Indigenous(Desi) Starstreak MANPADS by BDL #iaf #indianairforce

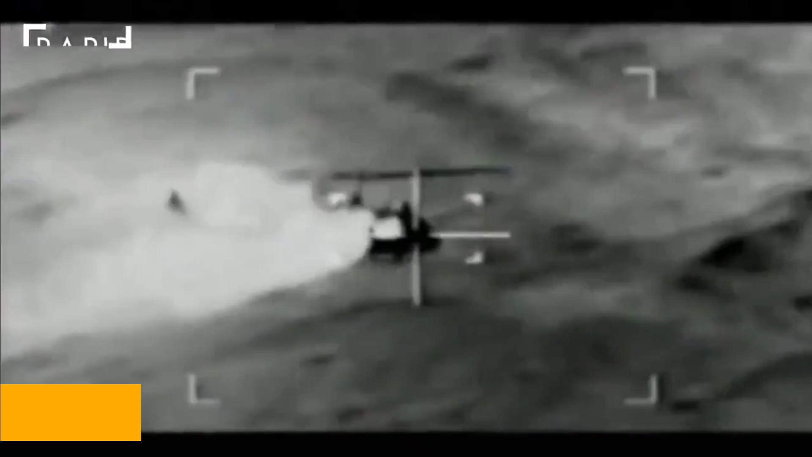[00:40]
The MANPAD has a range of 7 km and can hit target with maximum velocity of Mach 4 making it the fastest short-range surface-to-air missile in existence.
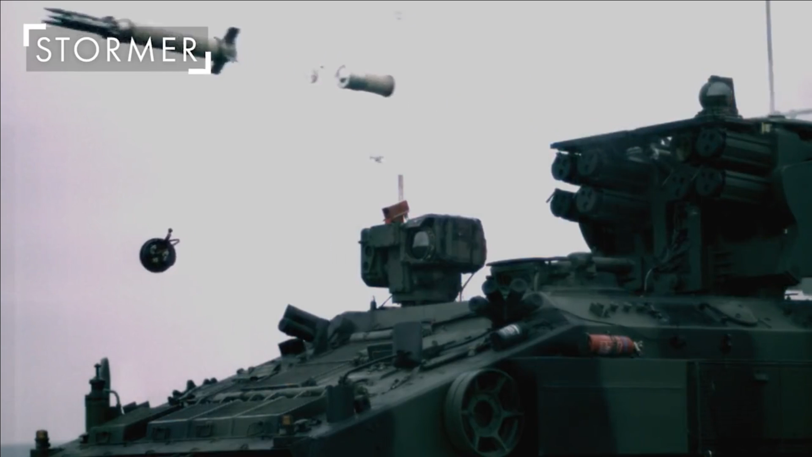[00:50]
The missile launches three laser beam riding sub munitions or darts which increases its skill probability. It uses SALCOs that is semi-automatic command to line of sight.
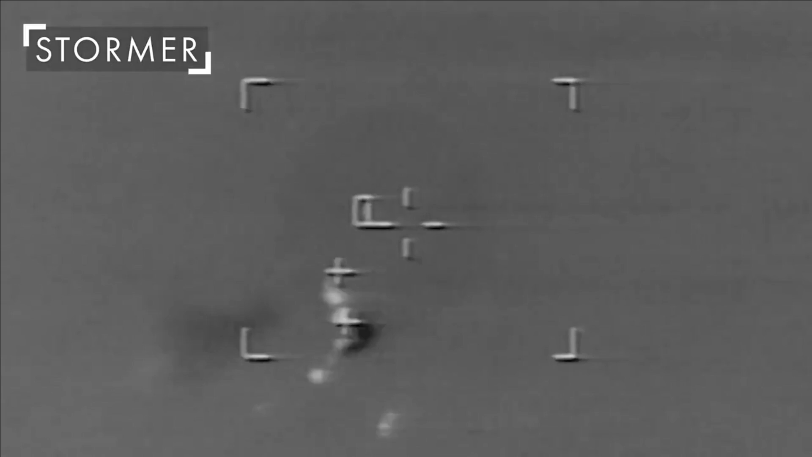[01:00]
Guidance technique in which the operator has to continuously point a sighting device at the target while the missile is in flight.
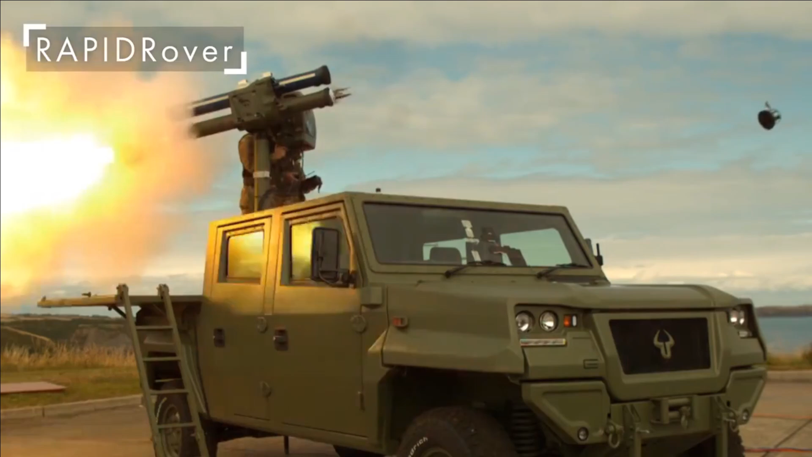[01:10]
The aiming unit projects two laser beams which paint a two-dimensional matrix upon the target. The lasers are modulated and by examining these modulations the
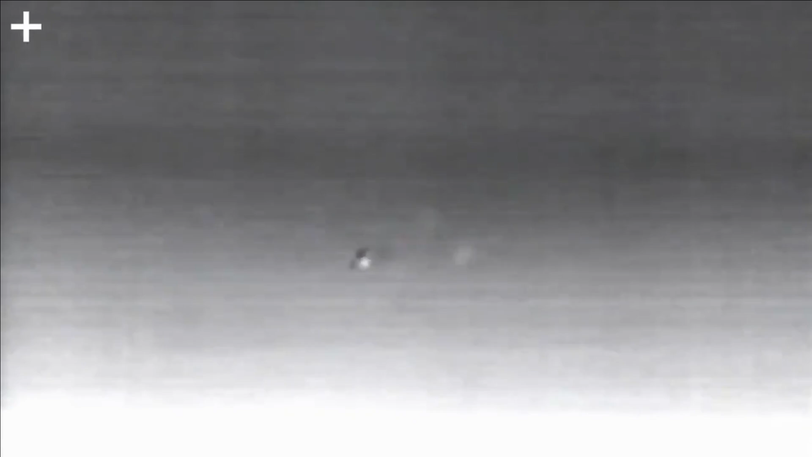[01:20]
sub-munition sensors can determine the dart's location within the matrix.